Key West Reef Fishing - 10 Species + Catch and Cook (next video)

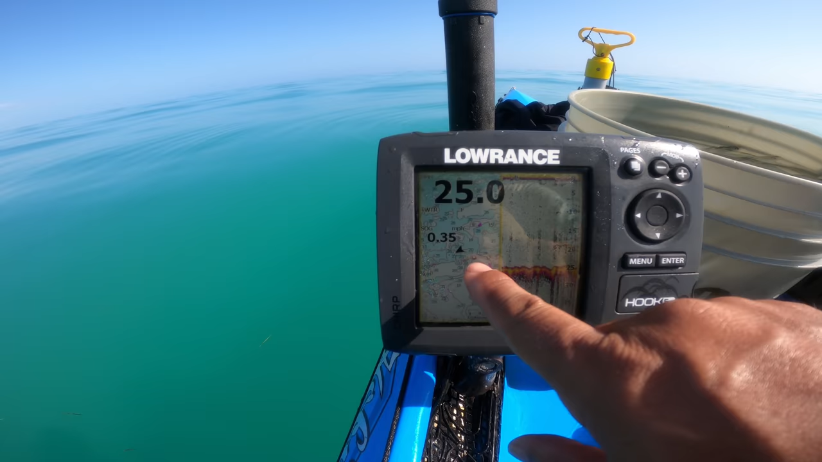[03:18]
So I've got the fish finder set up, and that'll let me know where I'm at and what might be a good area to search for.
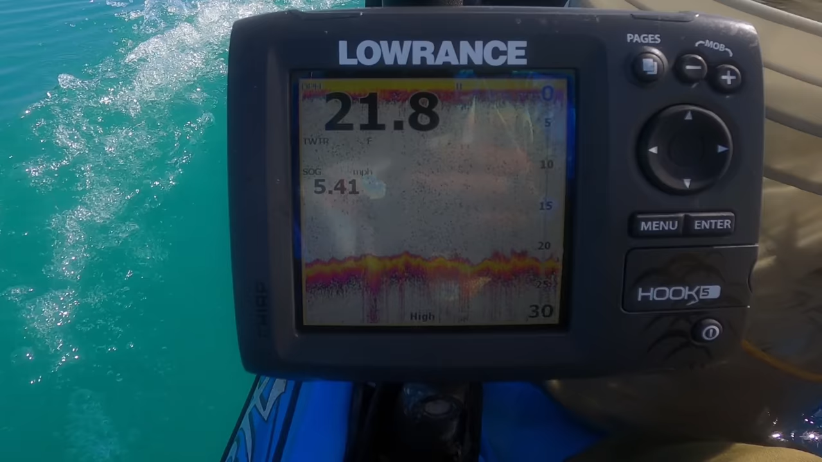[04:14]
Okay, I think we found a nice ledge we're gonna work coming up here.
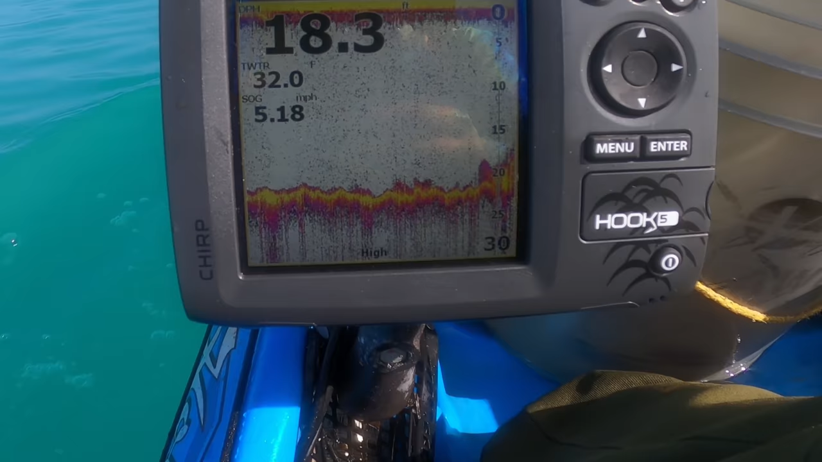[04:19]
On screen: water 32.0°F, speed 5.18 mph
Goes like 21 foot and then boom, we got ourselves a big uprising.
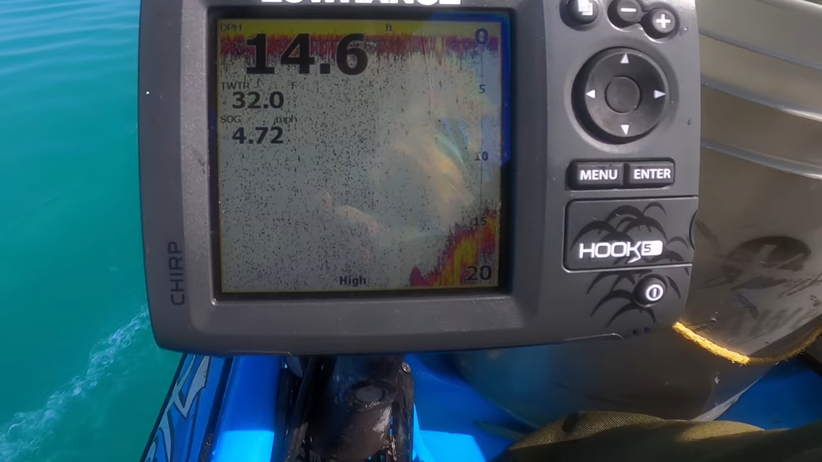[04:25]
On screen: depth 14.6 ft, water 32.0°F, speed 4.72 mph
So we should be sitting on the top of it now. Yep.
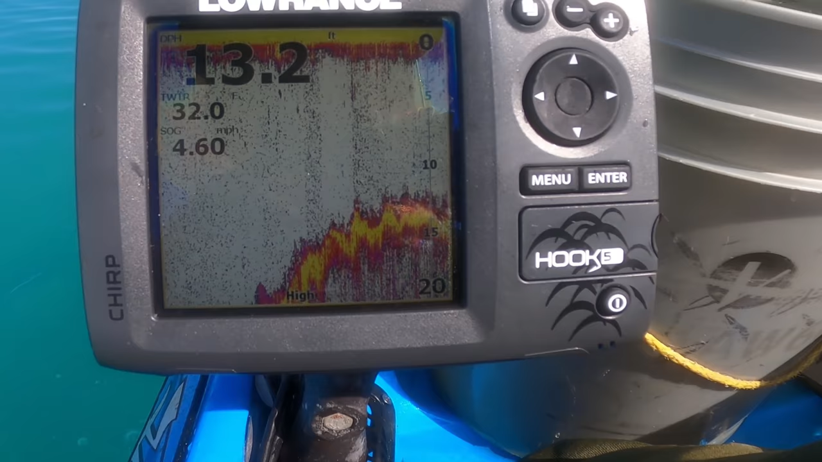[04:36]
On screen: depth 13.2 ft, water 32.0°F, speed 4.60 mph
Then it's gonna plateau a bit,
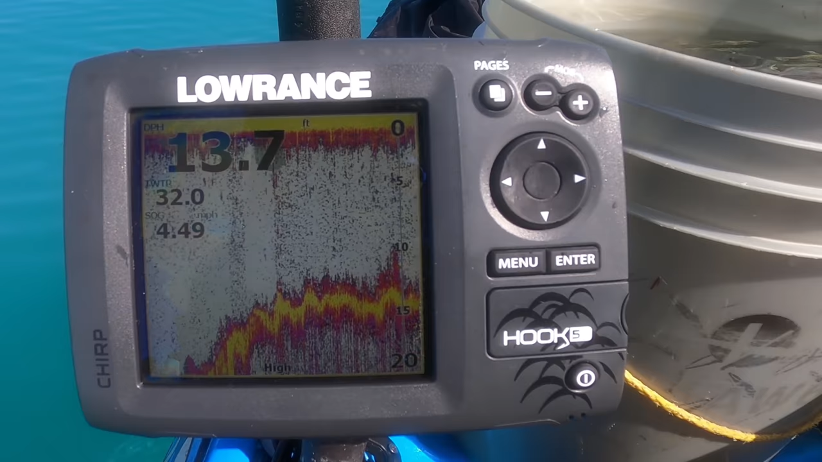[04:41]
On screen: depth 13.7 ft, speed 4.49 mph
and then we're gonna find the other side of it, and that's where we're gonna drop anchor, because we're going up current right now. So as soon as I find the other side of the drop off, which I'm starting to see,
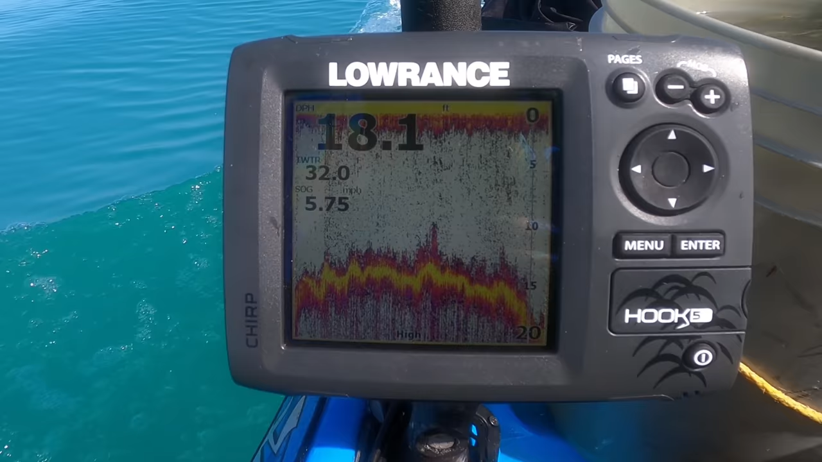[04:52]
On screen: depth 18.1 ft, speed 5.75 mph
this is where we're gonna anchor up here somewhere. And just as much as I'm looking for that structure, I'm looking for a flat bottom too, because that's where I want to set up.
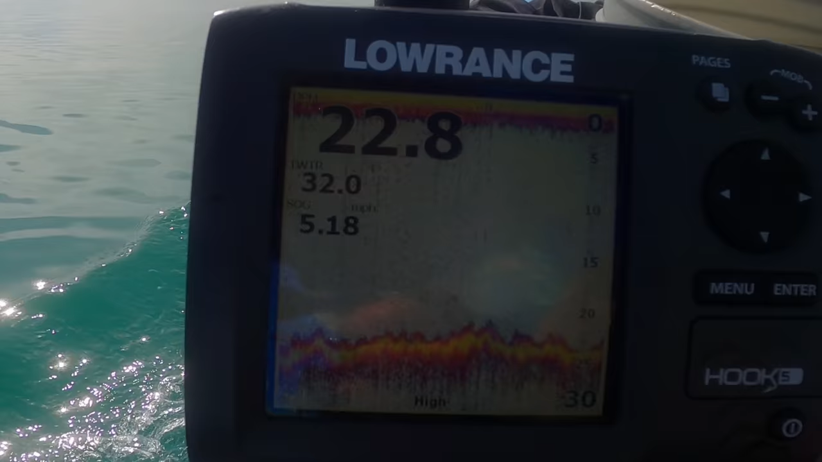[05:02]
On screen: speed 5.18 mph
But I want to make sure I'm up current from those uprisings.